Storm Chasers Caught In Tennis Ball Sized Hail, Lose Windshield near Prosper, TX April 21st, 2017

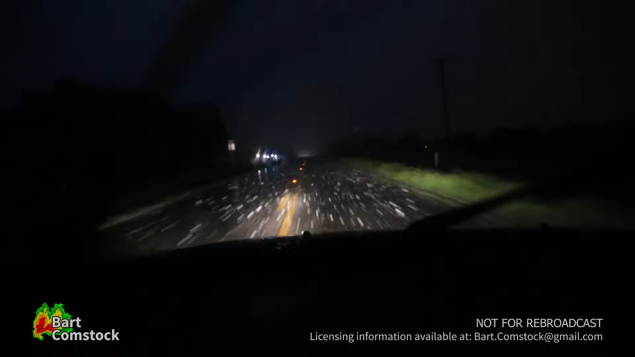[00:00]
Wow, wow, wow! Oh, right after the guy. Destroy the windshield.